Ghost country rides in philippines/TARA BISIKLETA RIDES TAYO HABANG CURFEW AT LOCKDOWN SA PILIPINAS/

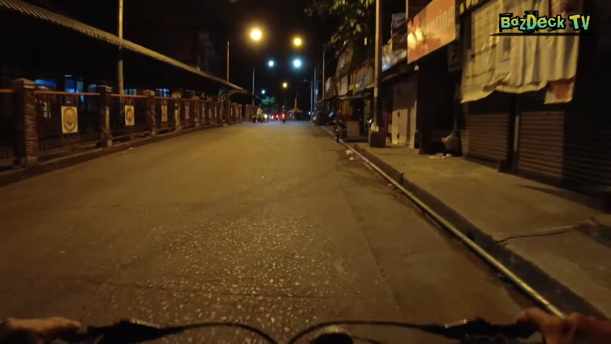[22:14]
Ito po, na-tour ko na po kayo. Sinamahan niyo po ako sa aking tour. Dito po during night time, during lockdown. Ayan. Para makita niyo naman po yung kapaligiran kapag ka lockdown. Ayan, ito na po ang inyong makikita, actual.
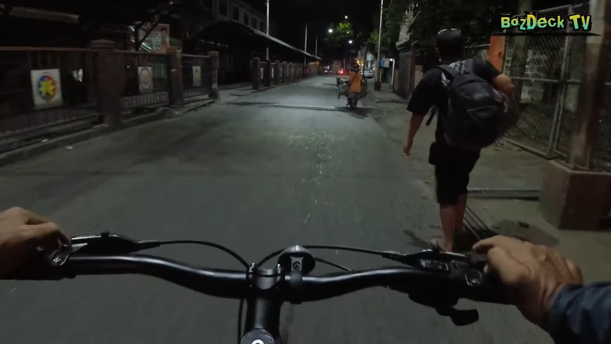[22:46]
Ayan si Manong, oh, walang lockdown, lockdown dyan.
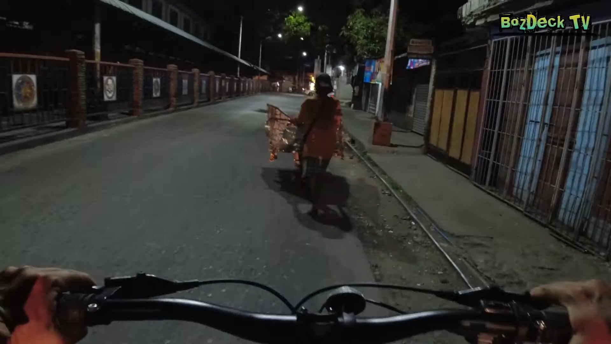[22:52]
Walang lockdown sa inyo nung, no? Hindi kayo sakot ng curfew.
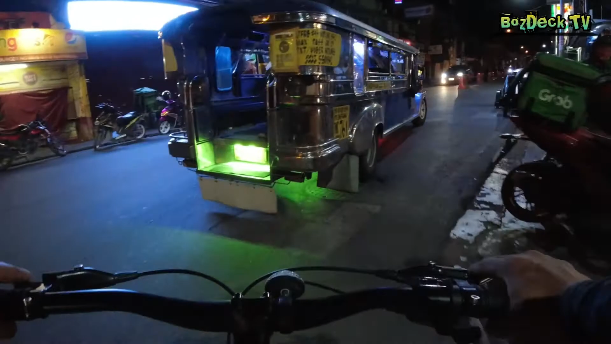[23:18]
Seven Eleven bukas, Jollibee bukas. Yan, nakita nyo yung mga marami nakaabang doon, no?
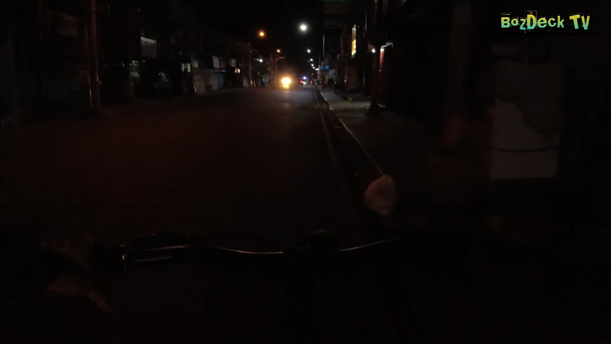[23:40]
Mga tricycle dyan sa may Jollibee, saka yung mga taga-deliver ng pagkain. Yan, nandiyan po yung mga hindi ata sakot ng lockdown yan, o ng curfew, I mean.